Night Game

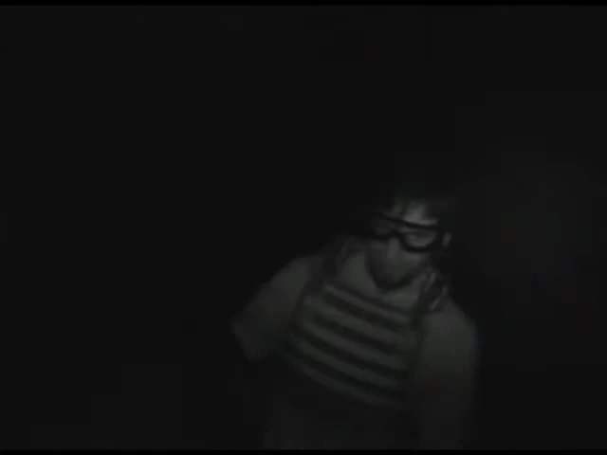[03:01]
Vai lá pra lá, vai pra lá. Tá aparecendo legal a imagem?
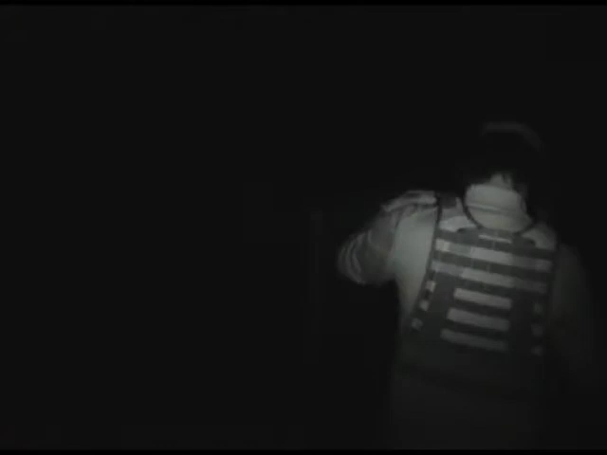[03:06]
É, mas de perto. Hã? De perto.